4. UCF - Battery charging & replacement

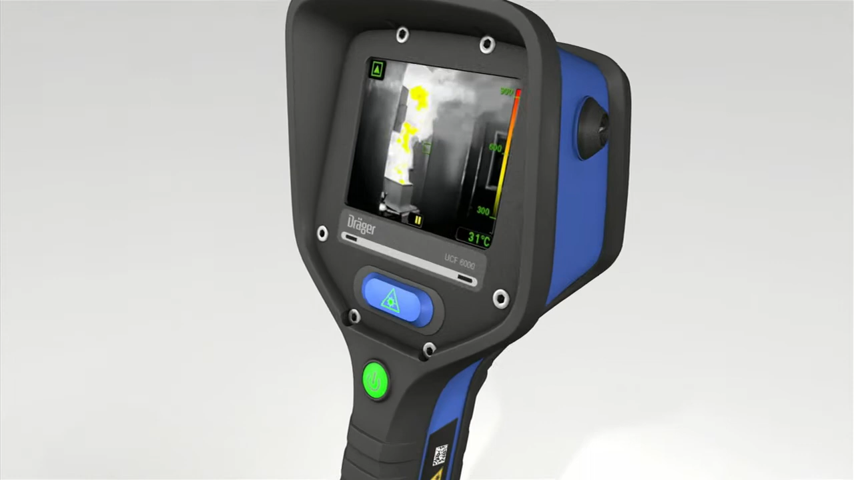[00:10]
On screen: spot 31°C
the battery lasts four hours depending on how the camera is used if just one bar can be seen in the battery indicator 25% of
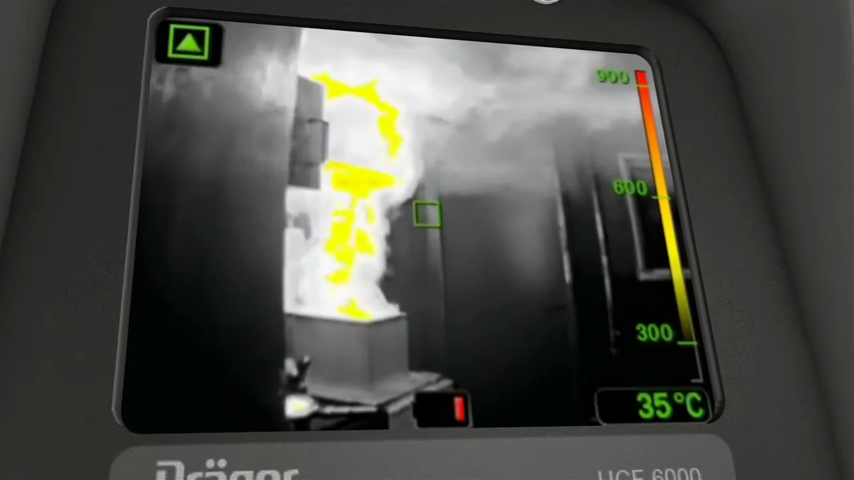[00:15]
On screen: spot 35°C
the operating time is left when this bar starts flashing there is only five minutes operating
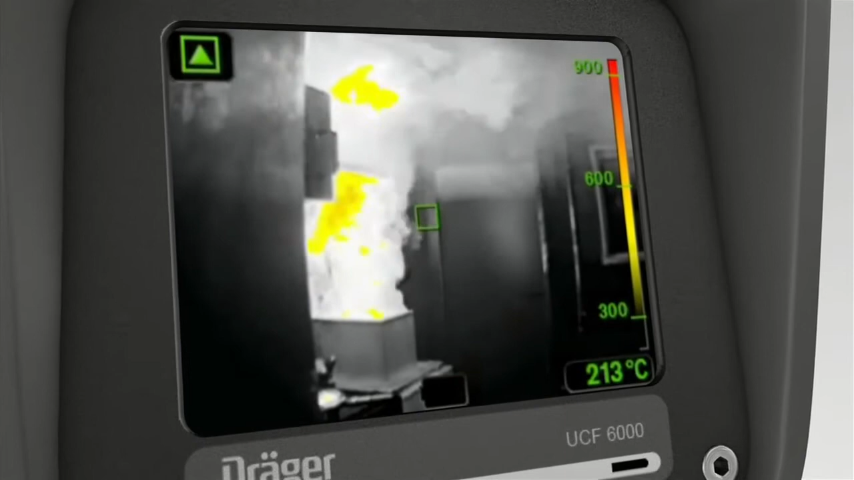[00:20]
On screen: spot 213°C
time left this is your cue to place